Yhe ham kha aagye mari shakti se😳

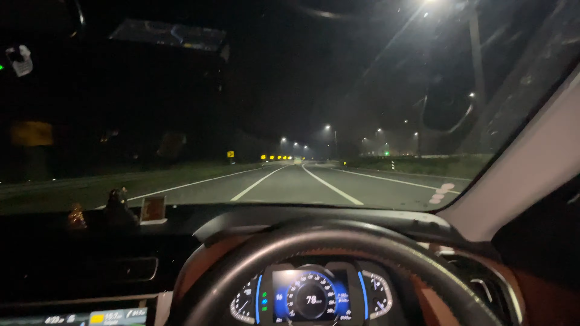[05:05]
यहां से चल रहें सीधा बोलेनाथ के दर्शन करने ठीक है रोड एक्तम खाली है मैं एक्सली
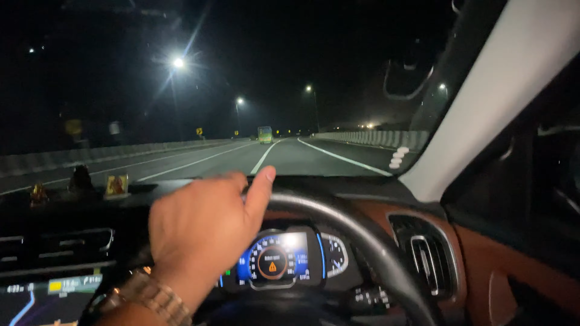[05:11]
दूसरे रोड से भी जा सकता था चुम्मू सापूरा यह ओक है पर वो रोड न काफी चुटा फुटा हैं तो मैंने बंबई एक्सप्रेस चुना यहां से चलते हैं ठीक है यह दे�